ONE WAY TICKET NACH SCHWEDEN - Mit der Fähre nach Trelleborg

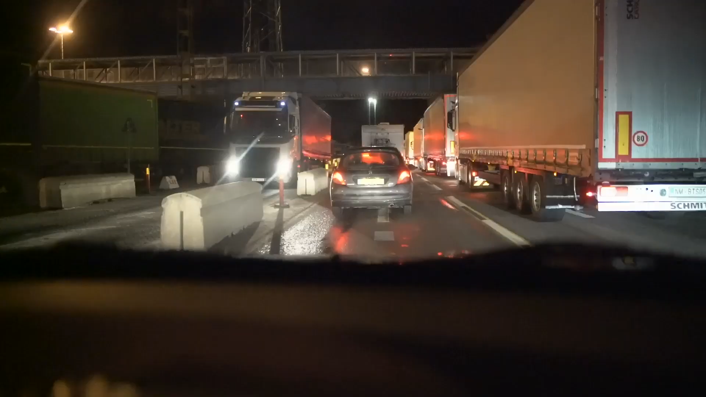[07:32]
Wir sind jetzt 150 Meter von der Fähre runtergefahren und stehen seit gut 10 Minuten, 15 Minuten jetzt hier im Stau. Und wir haben keine Ahnung warum,